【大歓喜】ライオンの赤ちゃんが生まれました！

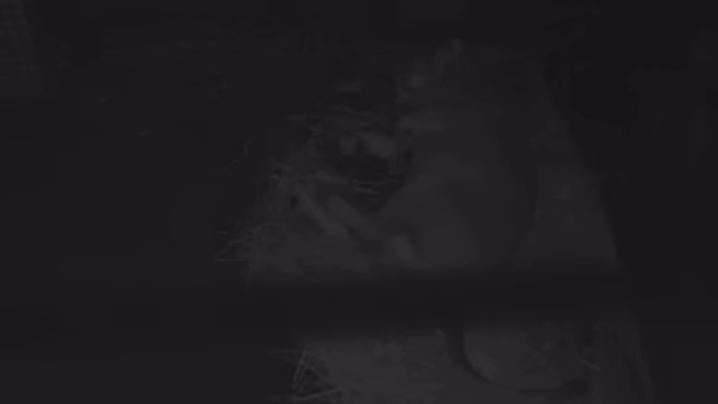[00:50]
少し見えにくいのですがこちらが産む前のアンジーちゃん少し苦しそうに横たわっていますさてこちらが産んでいるであろう瞬間の動画でございます少し映像が飛んでしまいましたが今の瞬間アンジーちゃんはすごく子供を気にするような行動をとっています